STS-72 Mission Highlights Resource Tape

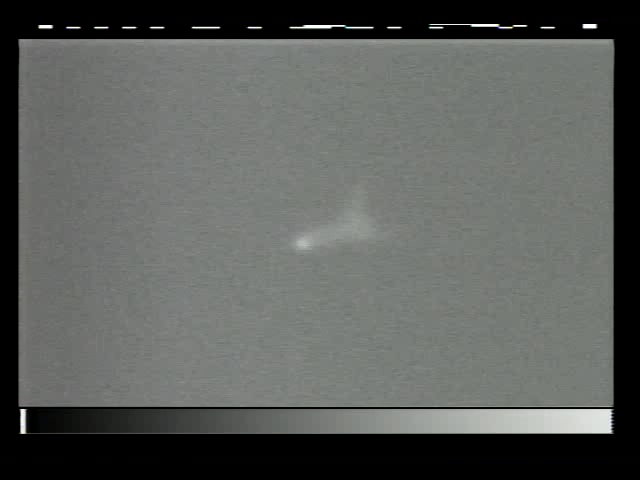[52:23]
Commander Brian Duffy now pulling the nose of the orbiter up in the pre-flare maneuver, altitude 700 feet. Pilot Brent Jett preparing to put the landing gear down.